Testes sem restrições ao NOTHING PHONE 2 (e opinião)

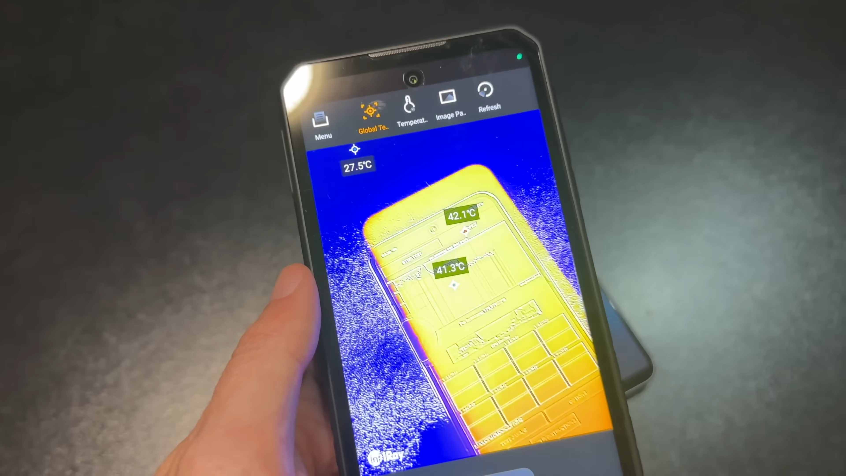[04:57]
E a temperatura chegou aos 46.
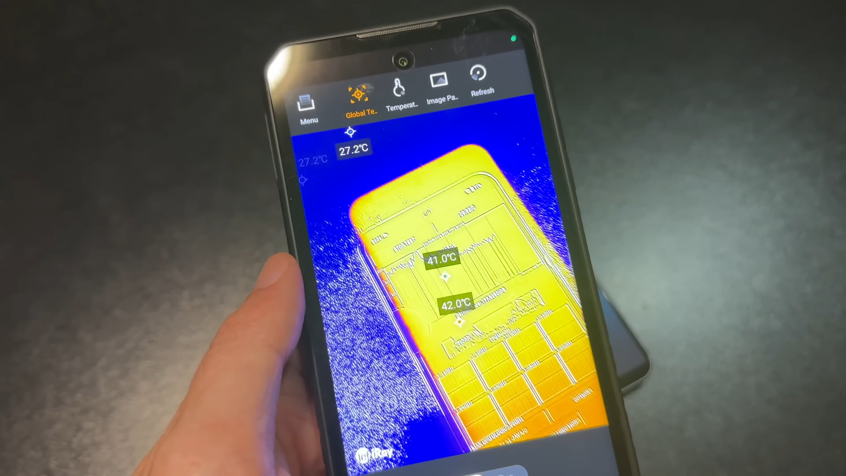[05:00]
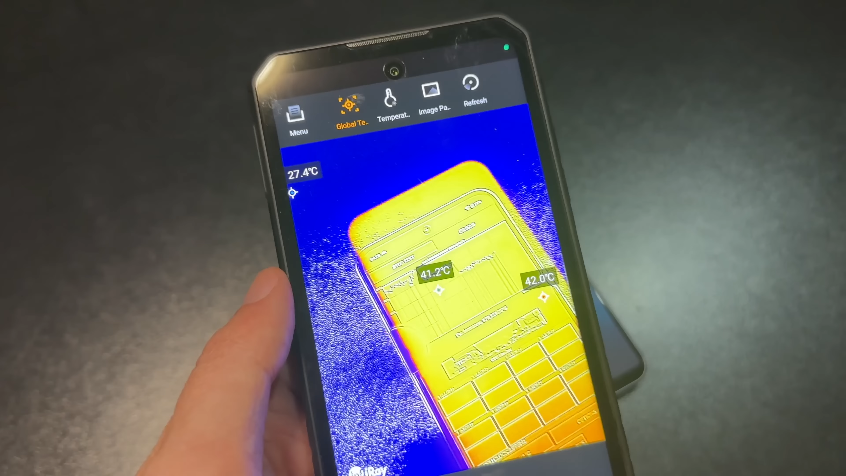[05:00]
Já vi isso a chegar em muitos telemóveis, principalmente com o Snapdragon 8 Plus Gen 1.
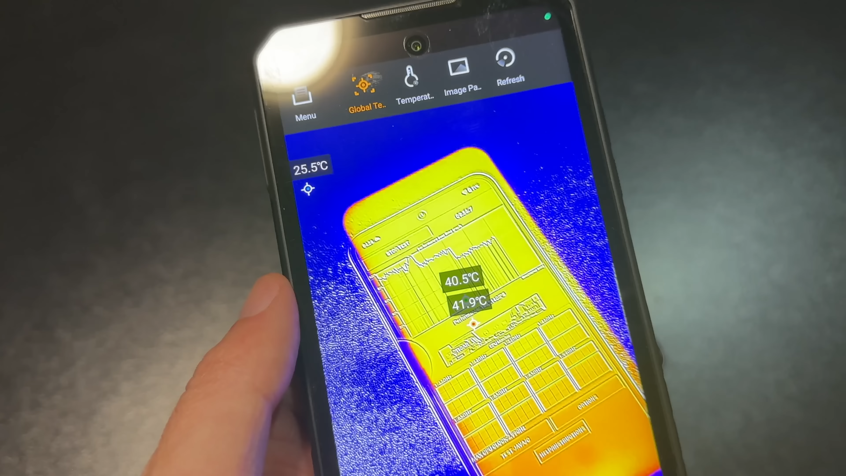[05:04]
E depois baixou para os 42, uma temperatura mais que aceitável.
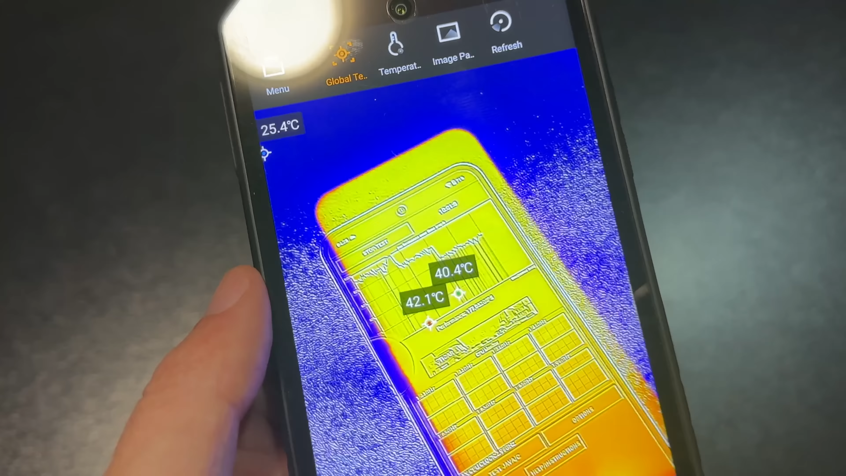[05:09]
E não quis aumentar mais a temperatura e manteve esta performance.